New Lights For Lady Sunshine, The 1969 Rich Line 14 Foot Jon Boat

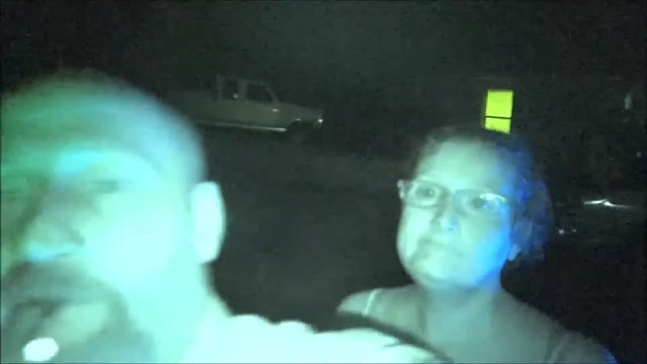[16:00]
There, we got night vision now. Yeah. All right. So, guys, what do you say, Monk?